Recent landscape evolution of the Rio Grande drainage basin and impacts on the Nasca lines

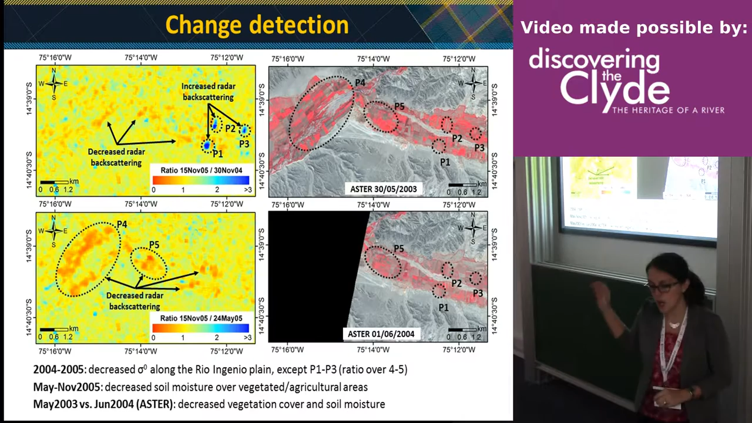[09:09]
from may to november 2005 um one of the other um targets of the study was the analysis of um groundwater regime of the ancient pulchius so we compared our radar based analysis at the top with an optical based analysis and comparison
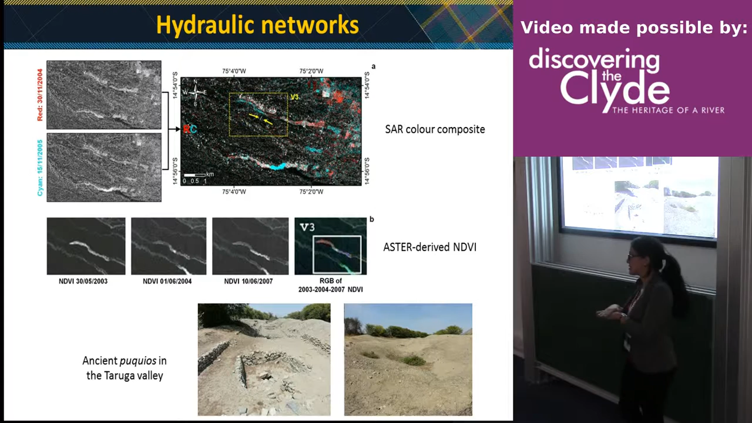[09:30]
of different vegetation in indexes and we found that even with a medium resolution image uh analysis with the radar we
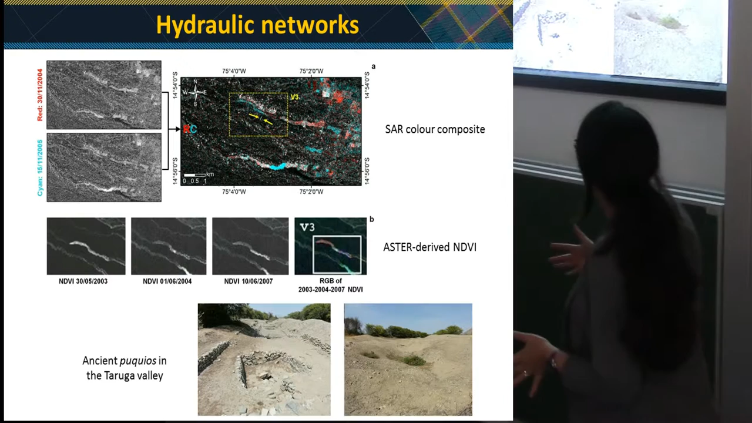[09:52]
could uh depict uh groundwater fluctuation in uh along an ancient pukio that is actually um five to to ten meters wide in in on the on the ground whilst with the optical data this wasn't actually pictured so the potential of this data is huge and
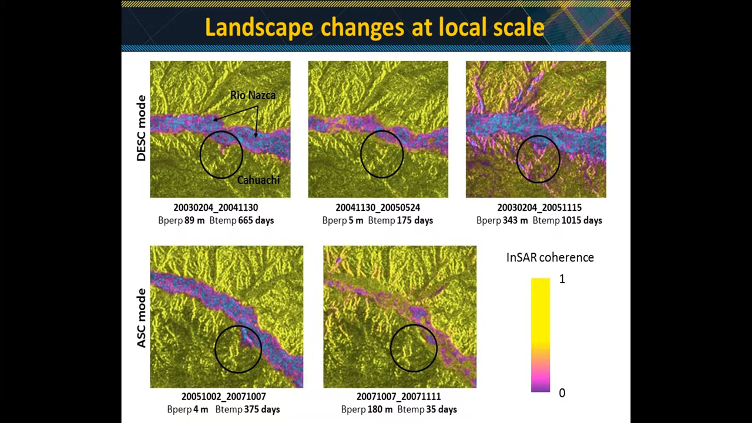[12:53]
and looting activities uh whereby a lot of um looting holds were were found unfortunately on site in areas that were not previously um excavated so we started with a medium resolution analysis and now we
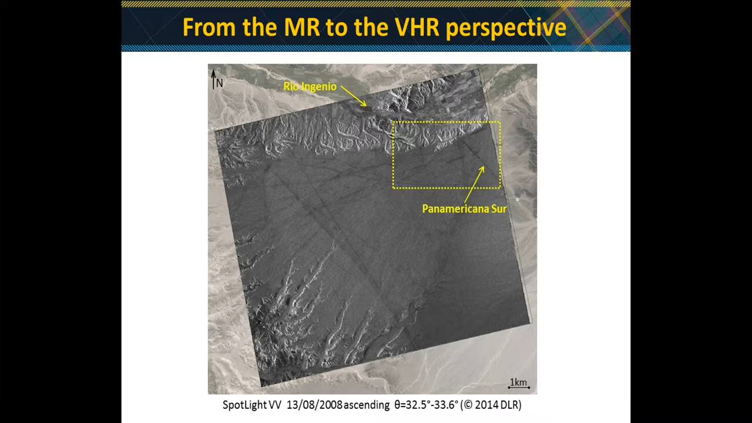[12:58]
are moving more into detail by exploiting high resolution and very high resolution data and in here you can see the amazing difference in the level of detail that you can get yes uh when you move from medium resolution data to very
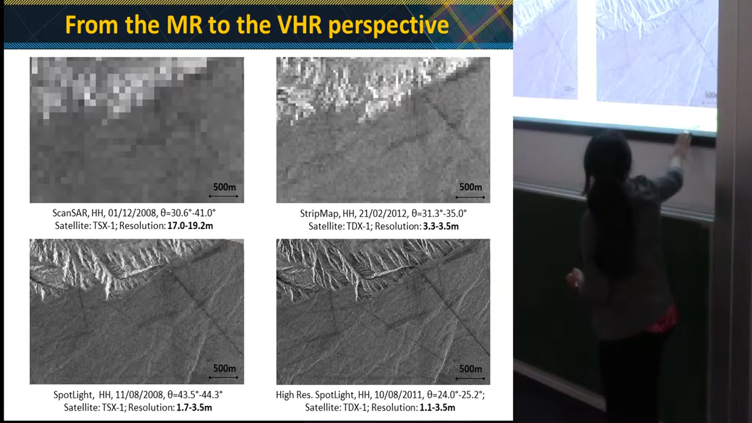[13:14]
high resolution data and up to one meter and this is amazing from a remote sensing perspective
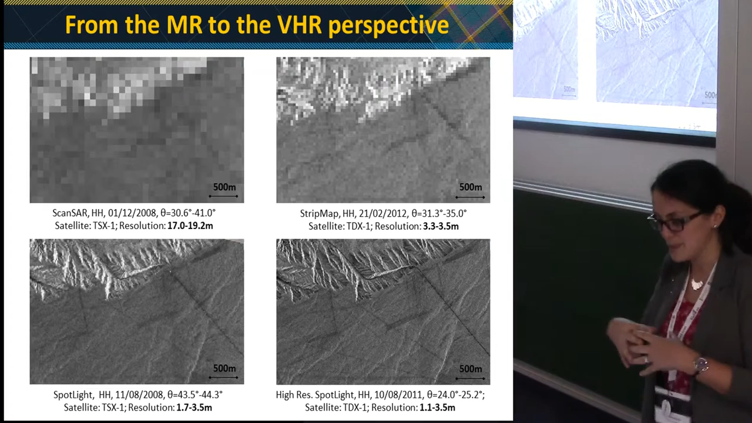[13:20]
because you can get a level of detail that is comparable with optical data um but actually sometimes radar data are capable to tell you much more for instance it's in this snapshot you can recognize and and perfectly map archaeological features of the line as well as an anthropogenic feature of the motorway but the level of detail is fantastic and radar data are not affected by weather conditions so if it's cloudy you
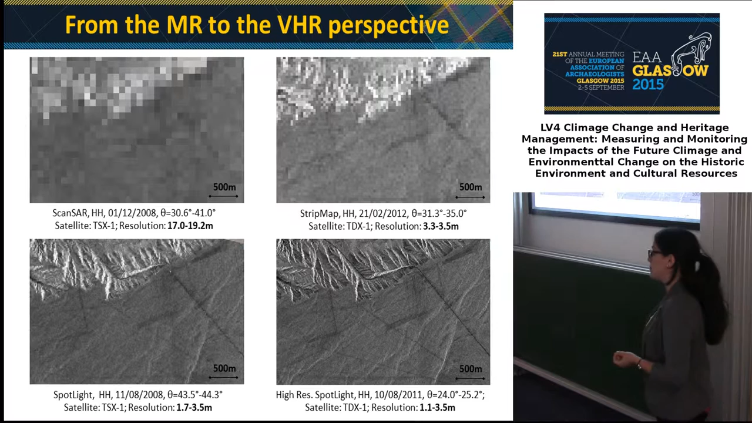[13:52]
can anyway get an image with radar sensor while if you use optical basically you might be waiting for months before you get an actual um image for your for your study so